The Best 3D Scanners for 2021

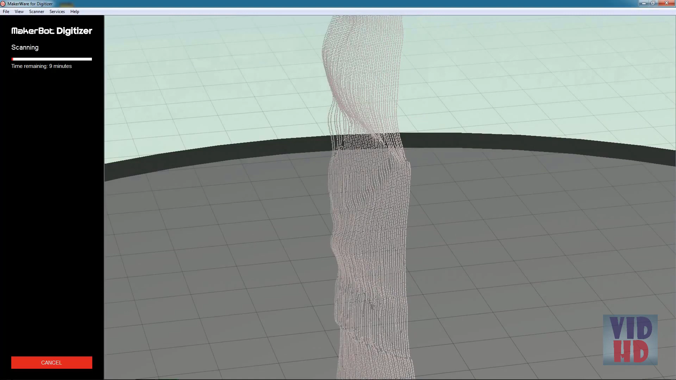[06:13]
and the software is processing it into a 3D point cloud on screen.
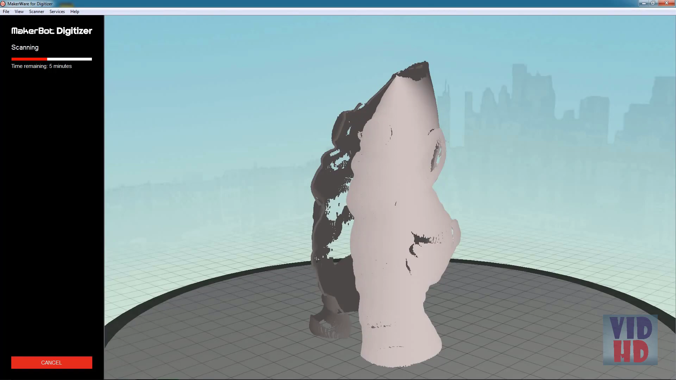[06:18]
After the first rotation completes, the lasers will switch, and it will do another full rotation.